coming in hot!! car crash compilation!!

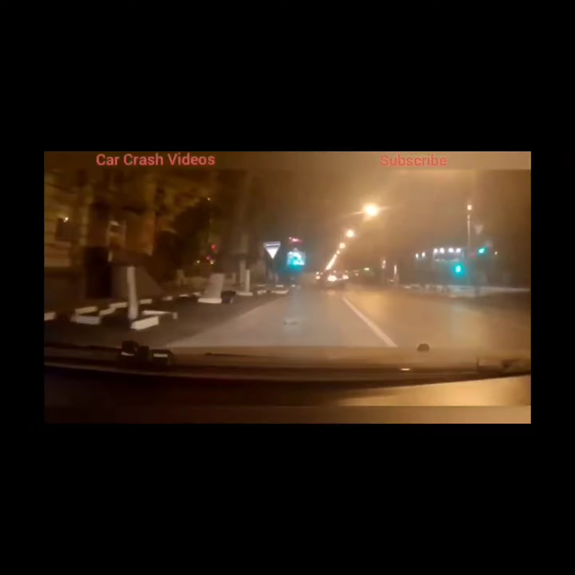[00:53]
Ебануть. На красный летел. Ебанутый, блядь, вообще. Все, блядь, приехали, поехали.